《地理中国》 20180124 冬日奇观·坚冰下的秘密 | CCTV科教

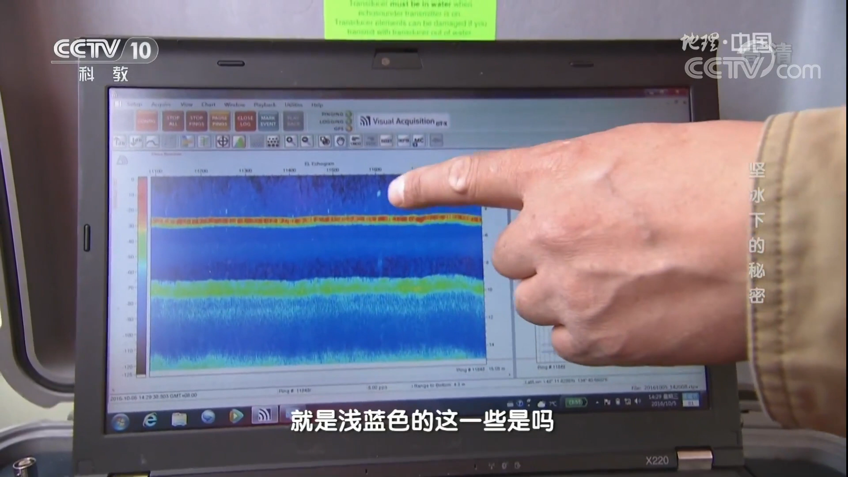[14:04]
吗对 我感觉是应该有很多像这样的一个信号应该都是大马哈鱼的信号主要是通过它的颜色来判的
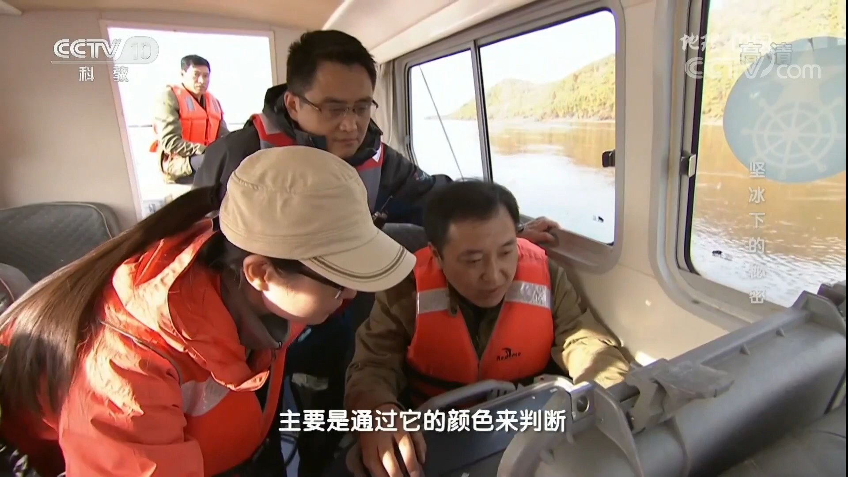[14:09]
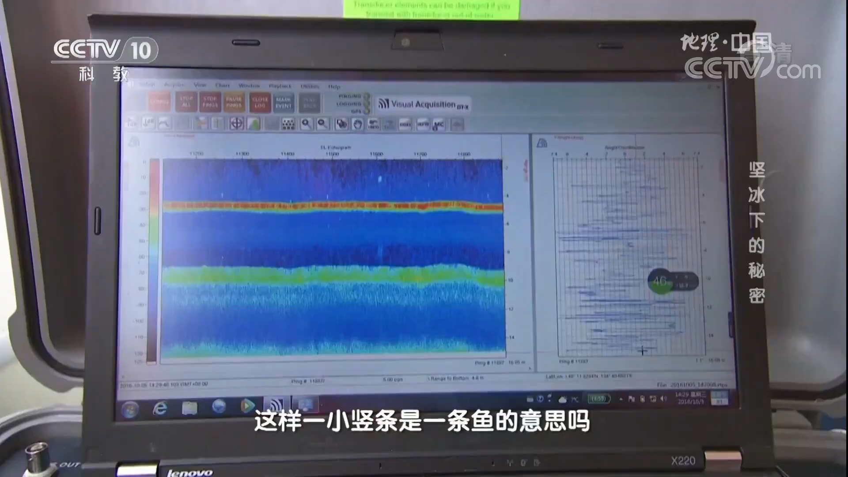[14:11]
这样一小数条是一条鱼的意思对 看起来还是很多的
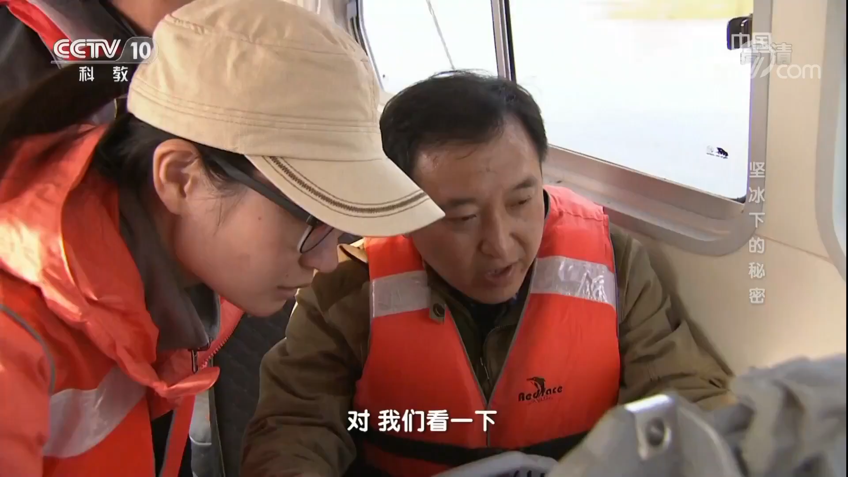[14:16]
对 我们看一下特别你看在这些信号中水深变深你看水深变深的时候
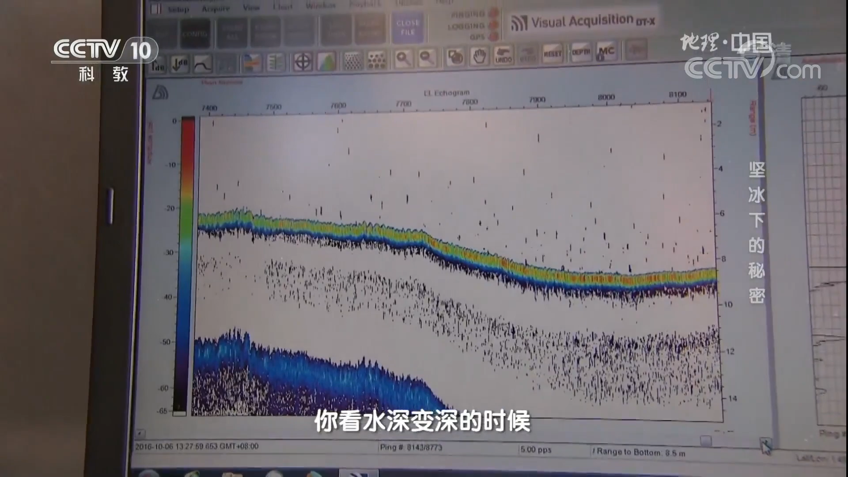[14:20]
呢它在上面有一些特别强烈的信号